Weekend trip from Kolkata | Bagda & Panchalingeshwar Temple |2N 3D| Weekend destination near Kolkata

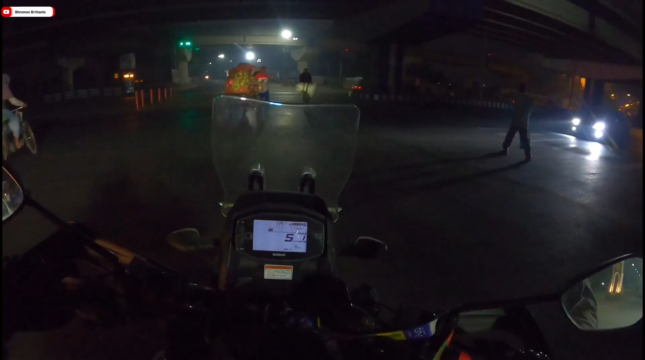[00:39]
मुझे 5:30 बजे तक पहुंचना था धूलागढ़, और अभी घड़ी में बज रहा है 6:45।
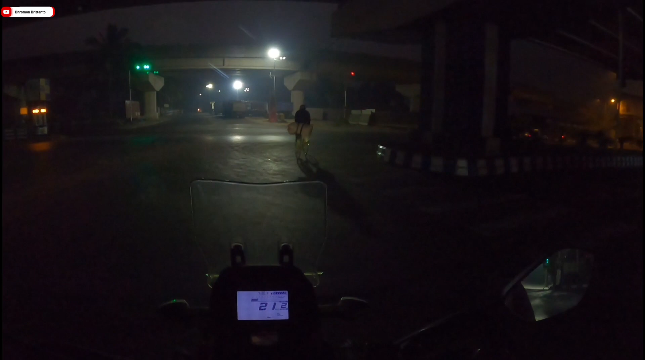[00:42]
अभी मैं हूँ बाईपास में, मैं सिर्फ पहुंचा हूँ अभी। आज तो मुझे बहुत गाली पड़ने वाला है, बहुत गाली पड़ने वाला है। सब निकल चुके हैं और लगभग पहुंचने वाले होंगे धूलागढ़ तक।
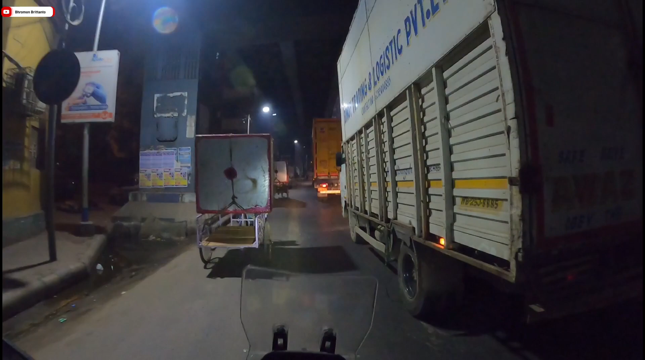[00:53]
रात के 10 बजे से सुबह के 6 बजे तक इधर एजीसी बस फ्लाईओवर और ऊपर ये माँ फ्लाईओवर, ये दोनों ही बंद रहता है बाइकर्स के लिए। तो यहाँ पे नीचे से जाना पड़ रहा है मुझे। आज का पहला टोल विद्यासागर टोल सेतु।
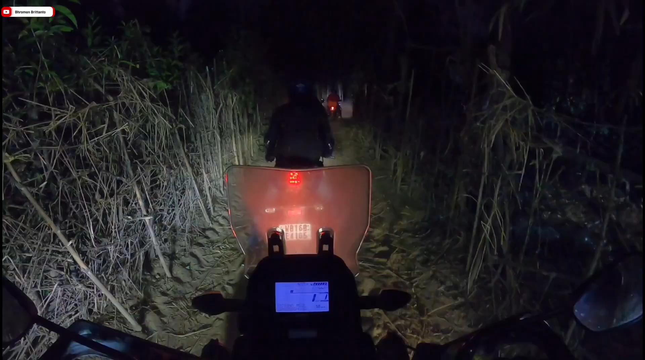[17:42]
ये जो कैंप अभी नया खुला है इसका नाम है सी सफारी। जरा इस तरफ देखिए, क्या कलर है आसमान का, क्या रंग है आसमान का, उधर चांद,
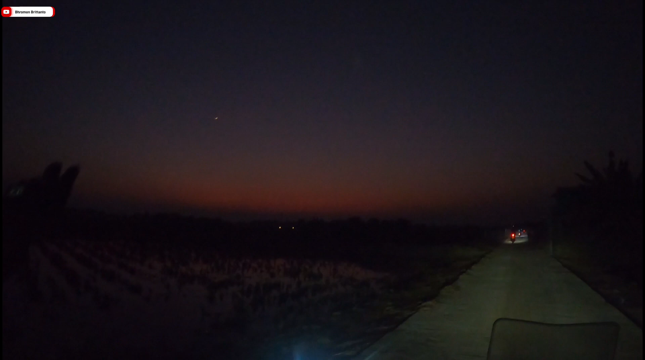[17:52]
इधर जमीन, और ये ऐसे लाल एक हॉरिजॉन्टल जैसे रेखा बीच में से आसमान के चीरते हुए,
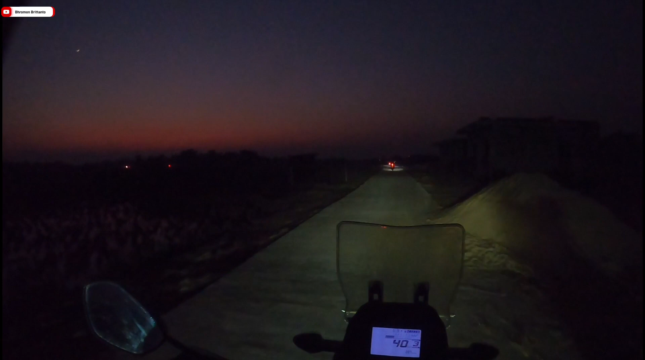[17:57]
तो क्या बेहतरीन नजारा है यहाँ का।
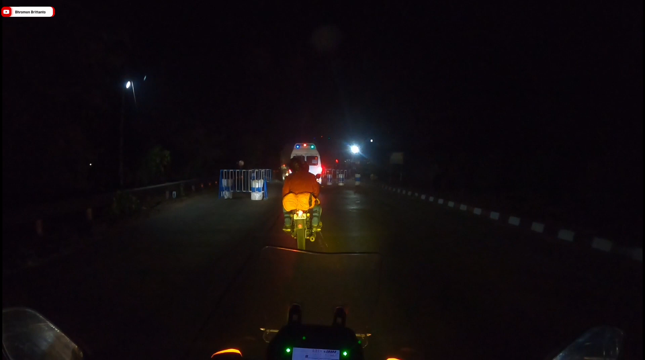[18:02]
ये है ओडिशा और पश्चिम बंगाल का बॉर्डर और इसको पार करने के साथ ही मैं पहुंच जाऊंगा